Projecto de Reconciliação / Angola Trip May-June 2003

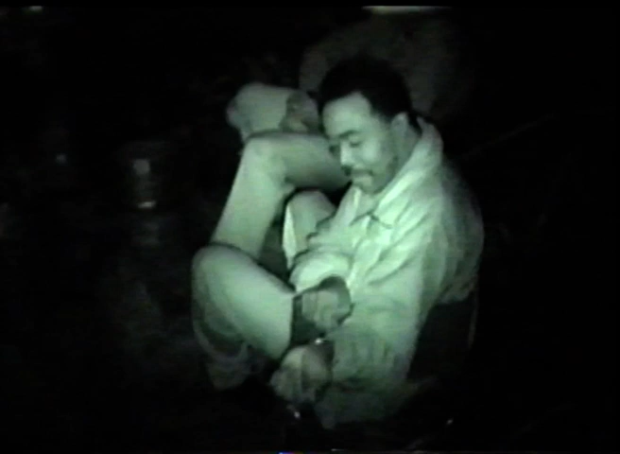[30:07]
Alpha 6, and we are about 100 k's down the road. After from Musende, which is it was 6 hours. 6 hours ago, we started that road. Yeah, so it took us 6 hours to do 100 kilometers. Pretty good. Yeah, it was good going.
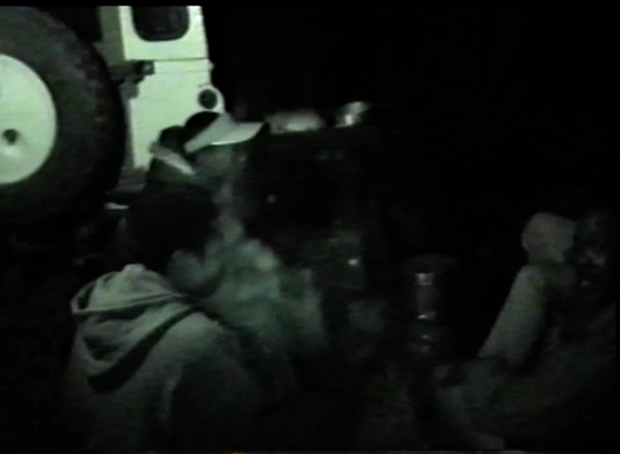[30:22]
Sort of Camel Trophy stuff, making roads again and making or checking the bridges and trying not to fall in. Well, we're basically in the middle of the bush.
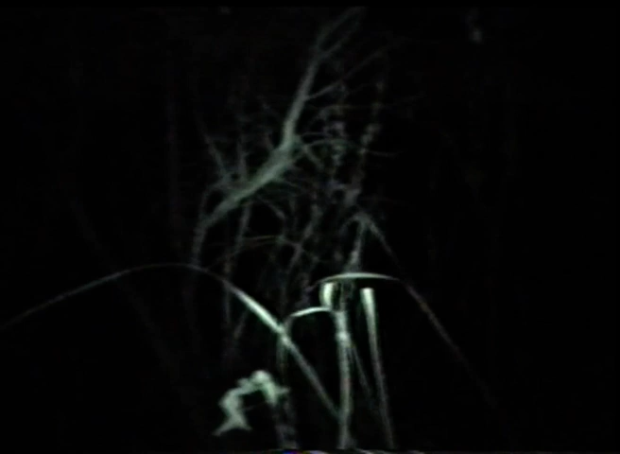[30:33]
Yeah, you show us show not much else. Up on the roof. Yeah, there's the road, which is you can see. More bush. Yeah, then two people in the vehicles, three people on the top for the vehicles. Okay, that's the cars. They sleep here, and somebody sleeps on top of that.
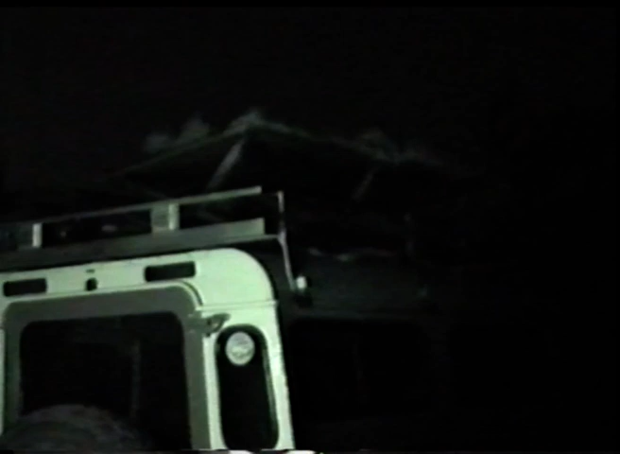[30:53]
He's gonna sleep on the camp cot on the roof. Okay.
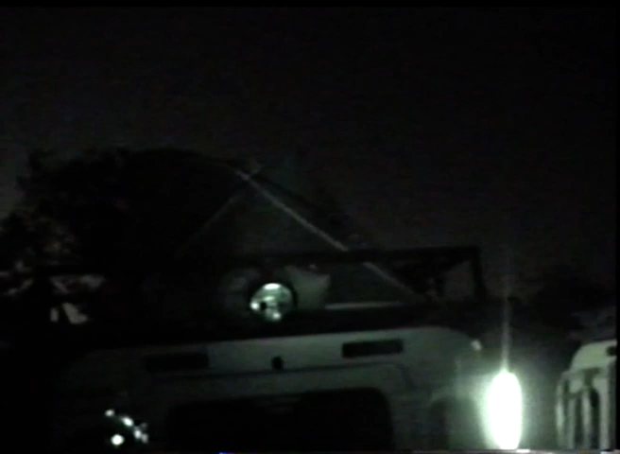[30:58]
And then there is a mosquito net for two people in that roof.